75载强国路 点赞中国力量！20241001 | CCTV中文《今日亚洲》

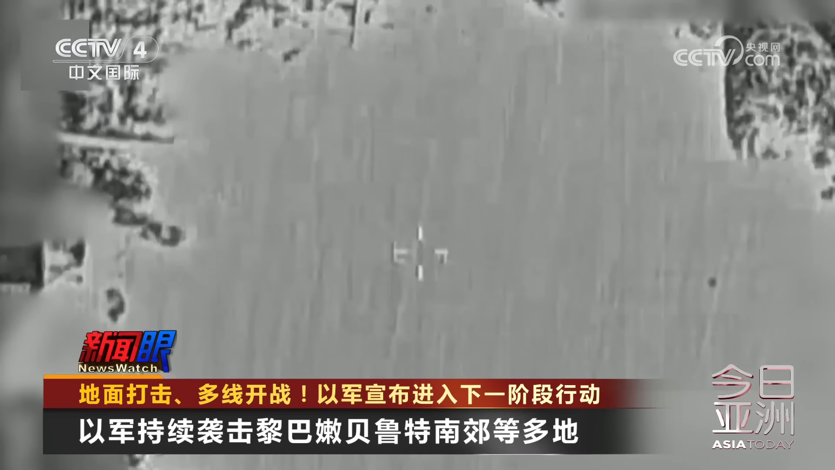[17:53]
机场附近的地对空导弹发射设施进行了打击黎巴嫩卫生部10月1号凌晨发布消息称过去